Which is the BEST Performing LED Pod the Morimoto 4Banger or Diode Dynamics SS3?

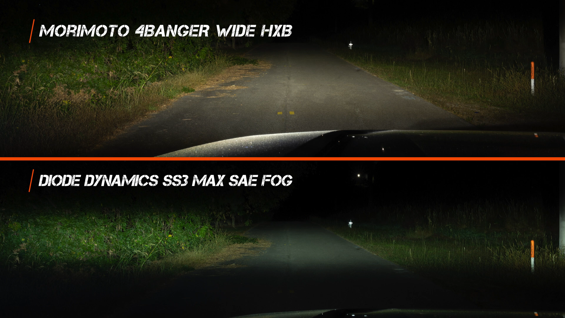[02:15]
They aren't identical beams, but when comparing the best fog light patterns, this is it.